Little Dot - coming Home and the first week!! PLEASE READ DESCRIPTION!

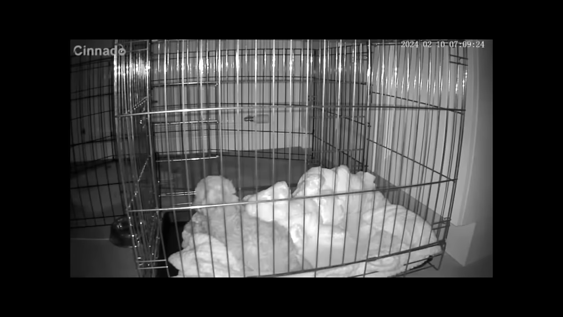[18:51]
She is 10 weeks old, and this is her little procedure for the morning. I noticed she was awake, moving around a little bit on the camera, and then she heard us moving around, which got her out into her pen and then a little excited.